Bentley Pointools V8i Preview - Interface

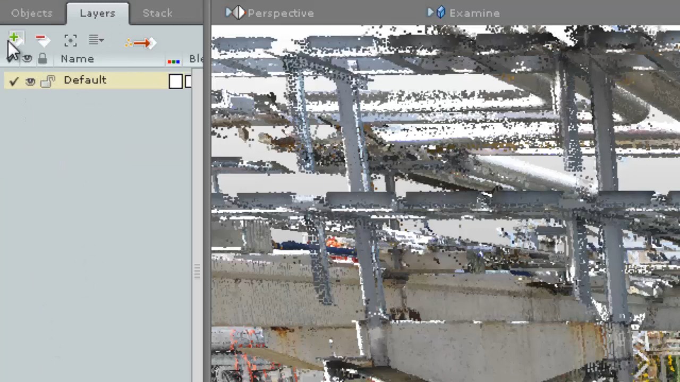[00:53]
Now it contains several tabs for the new layer interface, the edit stack and the object tree.
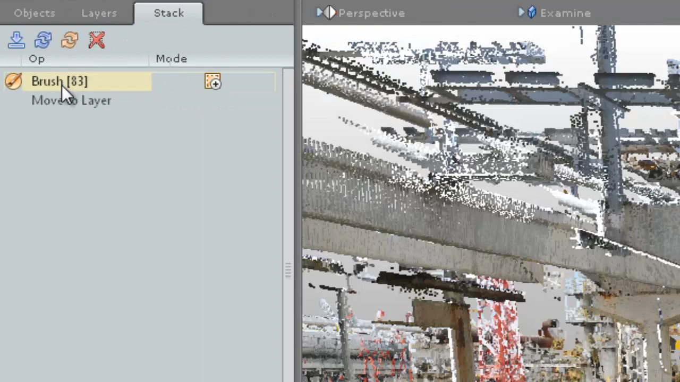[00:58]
Access these by clicking on a tab at the top.
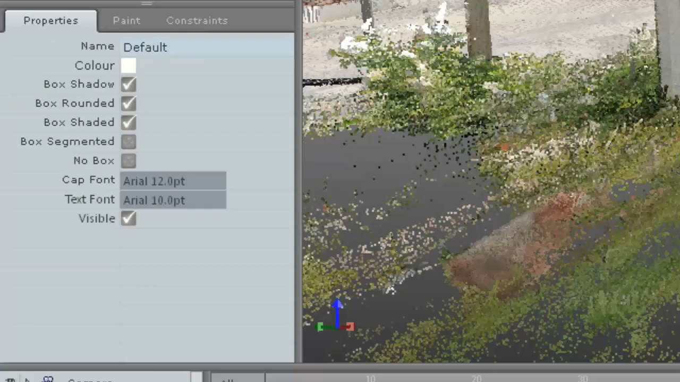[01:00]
Also behind the properties window you will find the paint menu and constraints for point selection menu.
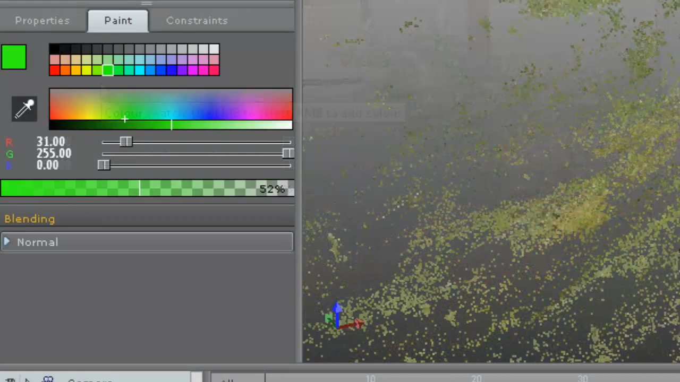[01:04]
The idea of this again is to keep the viewport free of unnecessary
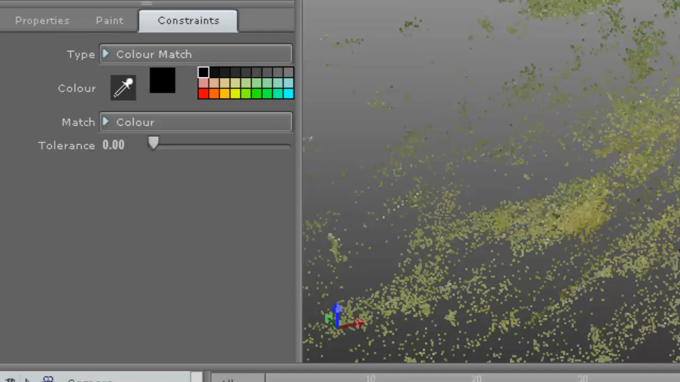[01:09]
items and allow you to get to the tools you need easily and quickly. Finally, I want to show you the new right click menus which allow you to access some extra tools.
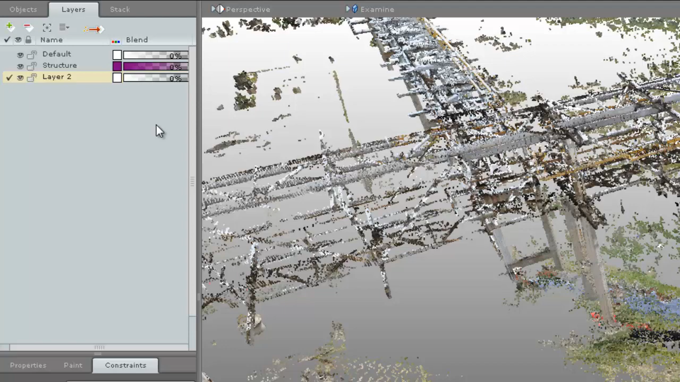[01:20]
There are several places where the right click will bring up a list of tools. For example, in the animation menu you can access the timeline settings from the right click.
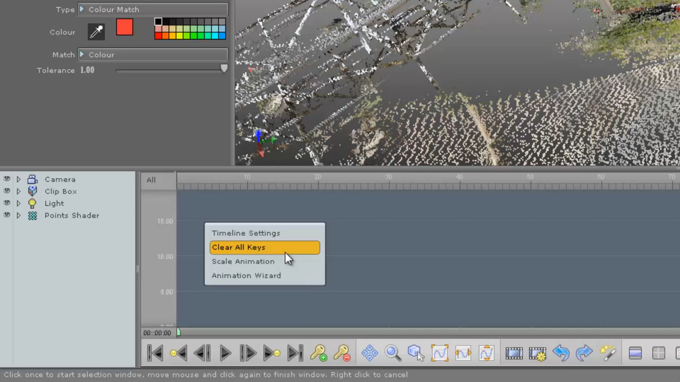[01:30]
Also, you can clear the animation keys, scale your animation and open the animation wizard.